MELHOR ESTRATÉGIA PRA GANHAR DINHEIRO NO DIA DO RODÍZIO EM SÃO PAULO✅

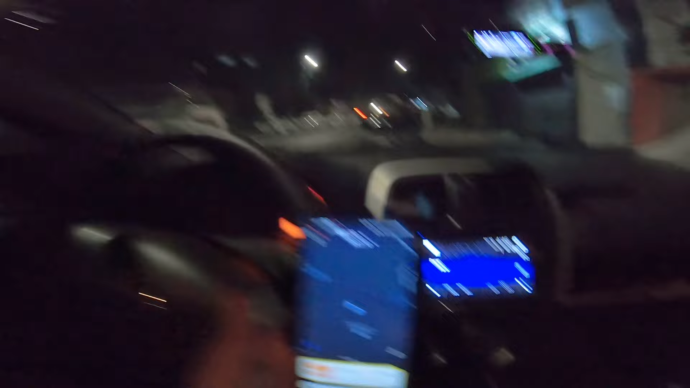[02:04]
Parada aqui em frente do posto policial né Muito ruim isso, o pessoal acabou de passar ali por mim ali ó,
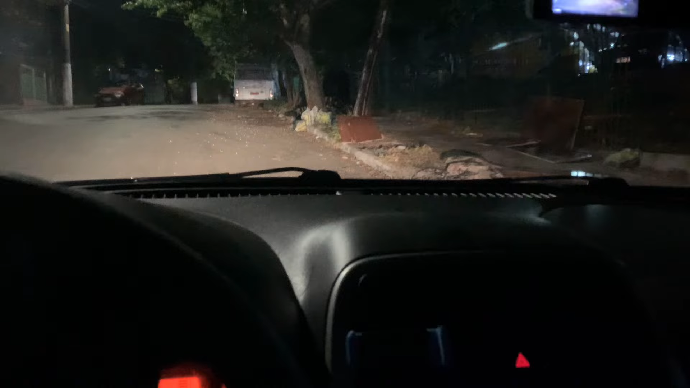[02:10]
aí encostei aqui, o pessoal já tipo Já vi que eles ficaram com medo, entendeu? Carro preto, tudo lacrado, encostou
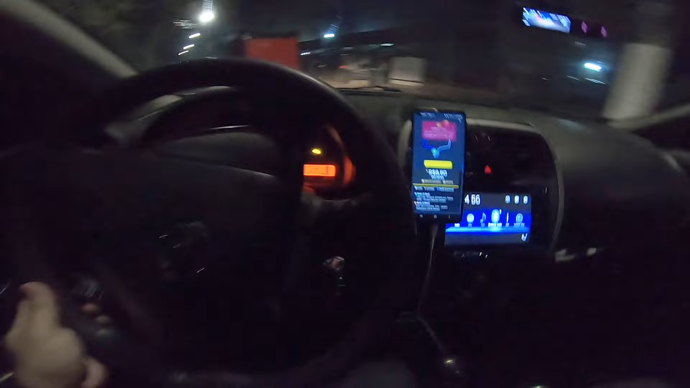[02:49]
Bora desce o cara, é perigoso você tá parado na rua O cara pede o aplicativo, ah tô descendo, tá descendo, tá licença Fica aí, pede outro
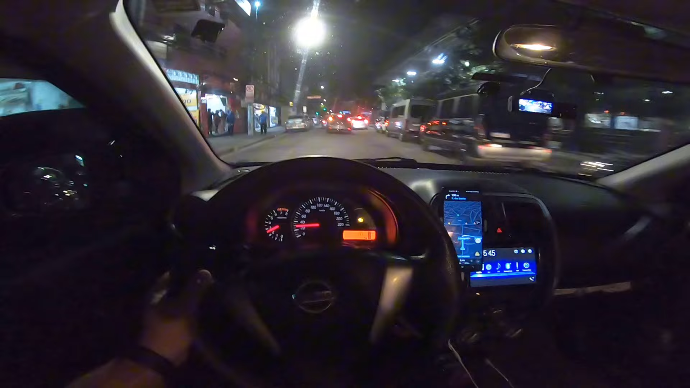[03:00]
5h45, acabei de chegar aqui no Jabaquara, peguei uma corridinha pra cá Não pagou bem, tão bem assim no KM não, mas foi muito rápido, muito rápido mesmo Aí eu tinha que fazer o que?
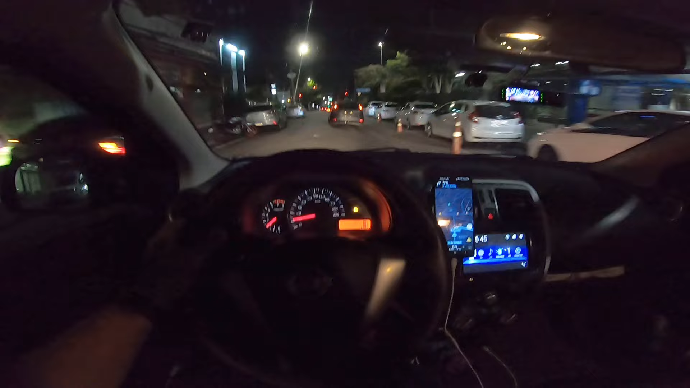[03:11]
Chegar aqui e já pegar pra Zona Norte porque eu tô no rodízio né Aí peguei uma lá pra Armênia lá, na luz ali né Coisa linda, aqui dali eu já tô do lado ali,
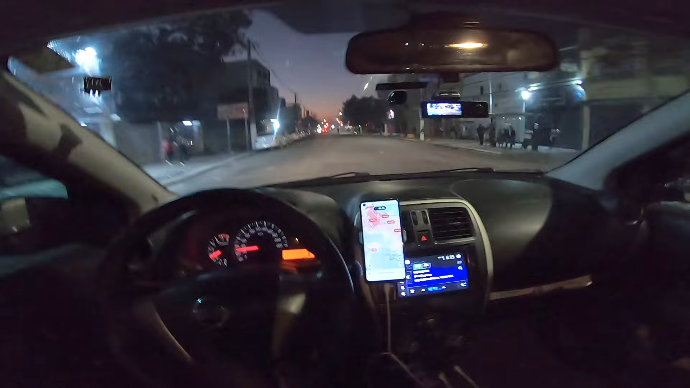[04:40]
brincadeira E foi a 99 hein E quando a corrida, ele pagou no Pix, né Quando a corrida é no dinheiro, parece que eles esfolam mais ainda Nossa Senhora Pra mim foi bom, porque né, já precisava vir aqui em sentido Zona Norte Acho que eu vou atravessar já pra Santana, não vou nem esperar aqui não Mas pô,
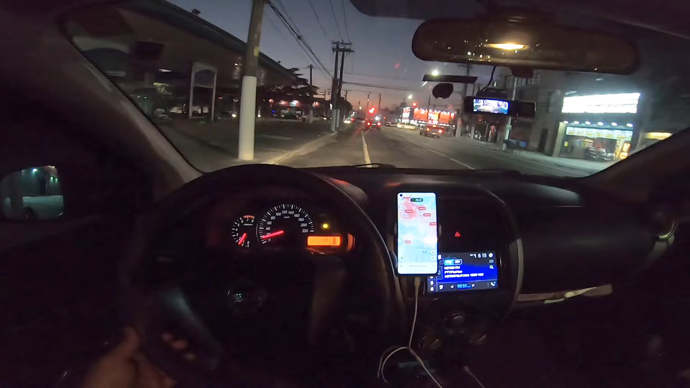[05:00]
sacanagem hein, mano O negócio foi quase meia-meia Atravessei aqui pra Santana, fiquei um pouco parado ali perto da rodoviária,